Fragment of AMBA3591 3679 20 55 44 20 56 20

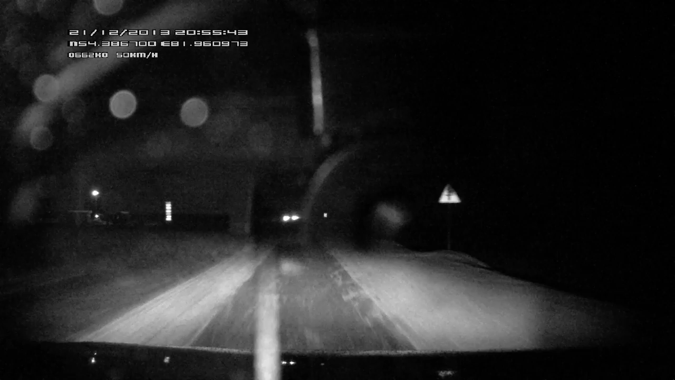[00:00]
Сергей, слышишь? Слышу, что случилось? Да ничего, просто я хотел сказать, что я в 27 канал пошел Можно отсюда выключать меня Уходьте, пока Удачи вам, спасибо большое Ну и вам тоже удачи нормально добраться Вот, там что, уже кто-то в кювету съехал О, с головы Сейчас, так же Ломболь Тут уже кто-то в кювет съехал